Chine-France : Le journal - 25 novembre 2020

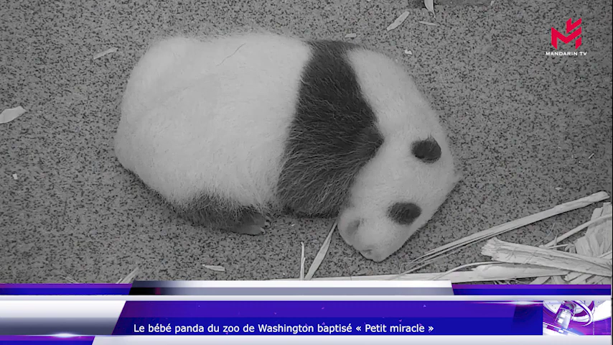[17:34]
Sa naissance avait toutefois été capturée en direct par une panda cam installée dans l'enclos des pandas géants. De temps en temps, je me branche sur la panda cam, je retrouve toujours le sourire en regardant « Chao Chi Chi ».